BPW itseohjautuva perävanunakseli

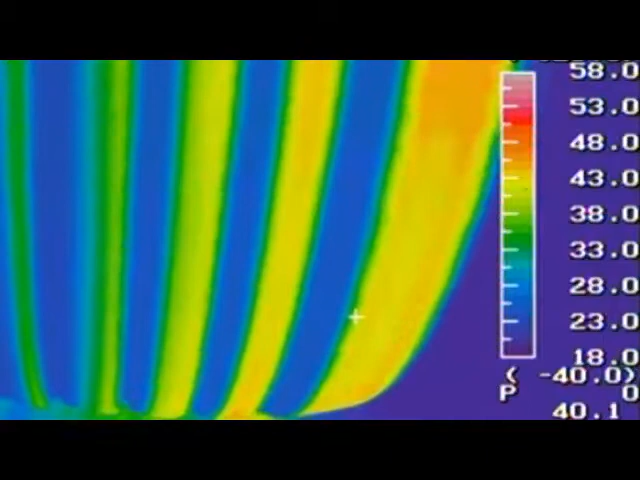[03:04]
The BPW self-steering axle allows the wheels to roll instead of scuffing.
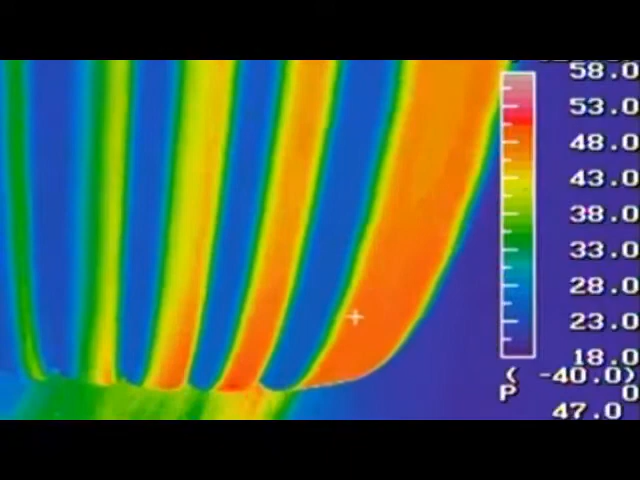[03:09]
This is shown by our comparative pictures with the heat-sensitive camera.